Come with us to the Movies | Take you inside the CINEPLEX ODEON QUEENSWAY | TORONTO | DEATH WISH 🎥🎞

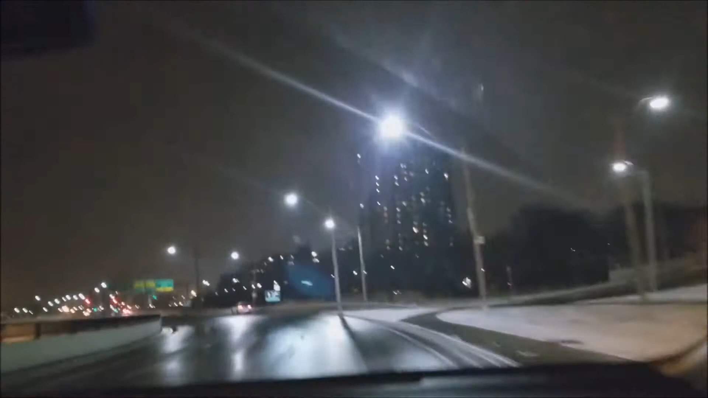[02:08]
And here we're just getting onto the highway. So this is the Gardner Expressway. We're heading westbound on the Gardner.